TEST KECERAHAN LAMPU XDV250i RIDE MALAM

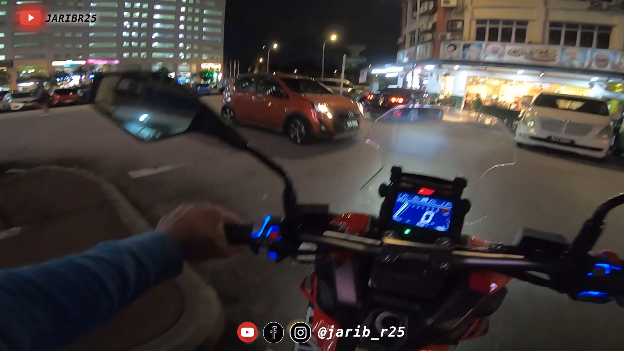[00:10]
Meriah, babe Motor ni memang meriah Alah, aku nak makan jalan Tengok lampu depan tu Lampu kat depan tu Ni bukan lampu tinggi eh, lampu biasa Tapi atas jalan tu Memang terang lah,
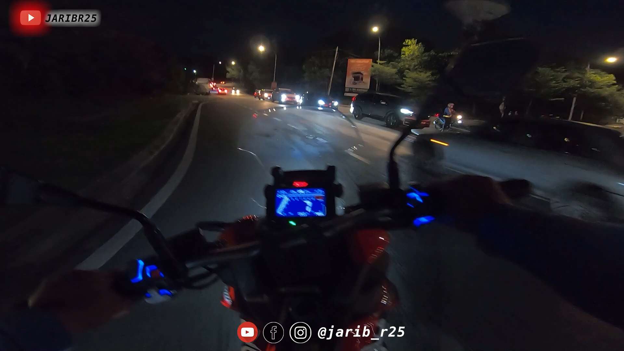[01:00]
Hush Bola muncul laju Trip Barang 196 Daripada minyak penuh
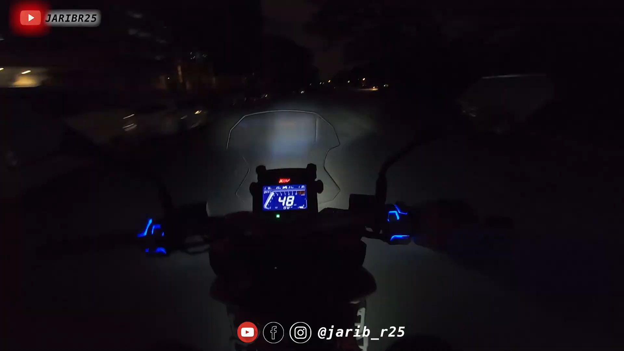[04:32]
Aku pointy terus Dia dah pergi terus Bodoh betul Kereta dah hijau kot Oh Ngok betul kereta tadi
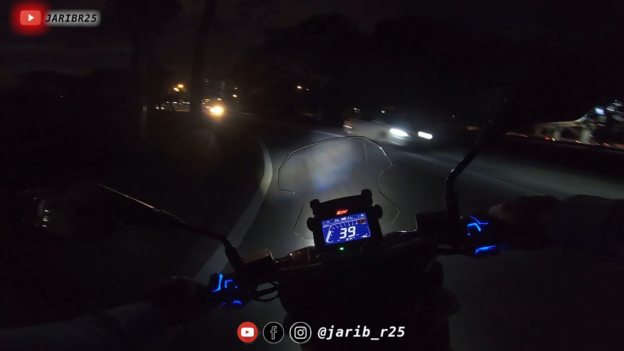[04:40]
Laju meluncur tadi Bahaya betul lah Kau boleh tengok atas jalan Tak tahu kau nampak ke tak Lampu Tapi daripada pandangan aku Memang cerah lah Lampu dia LED
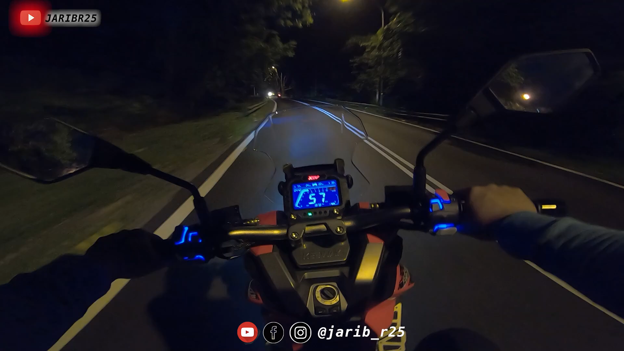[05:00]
Cerah kan Oh Macam ni lah Suasana pembunuhan malam Dengan XDV 250 air Kalau kita masuk Area glimary Ni ada gelap sikit Ni kalau buka lampu tinggi ni